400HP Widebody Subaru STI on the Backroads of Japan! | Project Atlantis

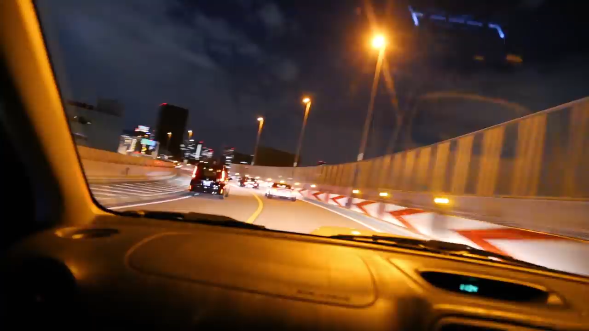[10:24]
there's just curves everywhere i mean once you're actually off the highway in downtown tokyo obviously it's a city